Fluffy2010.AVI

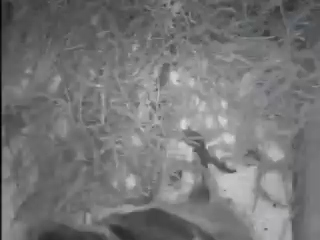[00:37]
Oh. Yes, that's the end. So, is the entrance at the top of the screen there?
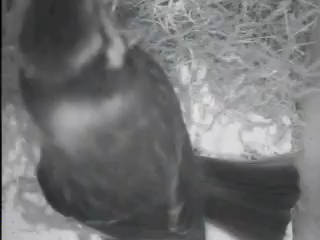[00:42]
I think it's up to you. Yeah. Oh, I'm looking out.